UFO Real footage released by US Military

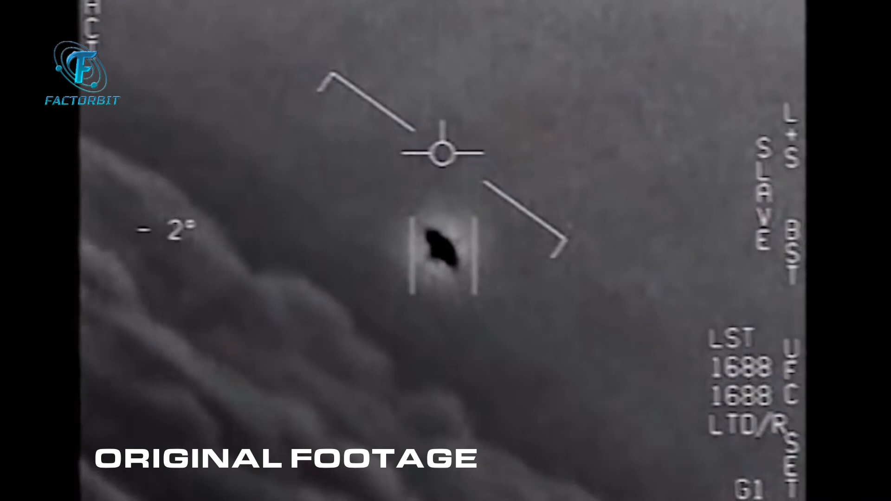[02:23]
اسول کے لئے لئے لئے لئے لئے تachsen تو اس ویڈیوز میں دیکھ رہا ہے اس فلائنگ آبجیکٹ کا سپیڈ بہت ہی زیادہ ہے اور وہ بیچ بیچ بے روٹیٹ بھی کر رہا ہے جو ابھی کہ ہمارے ایڈوانٹ ٹیکنالوجی سے بھی کوئی بیماند کے
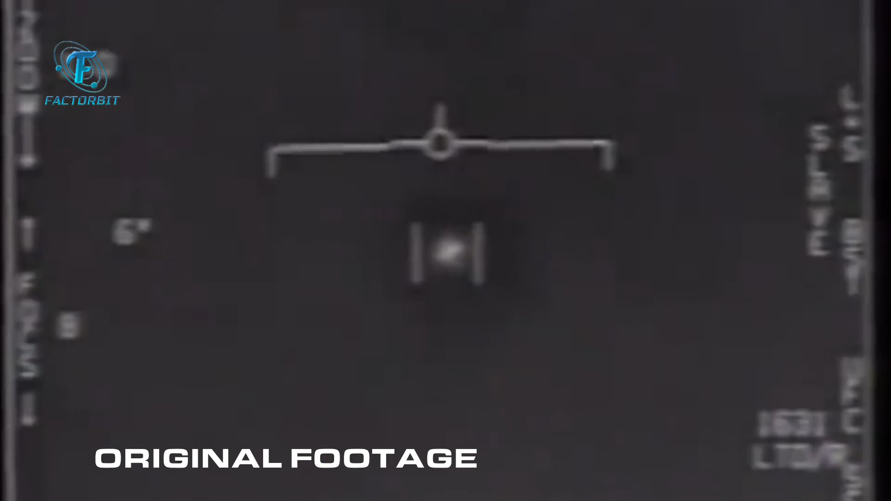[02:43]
دورہ ایسا نہیں کیا جا سکتا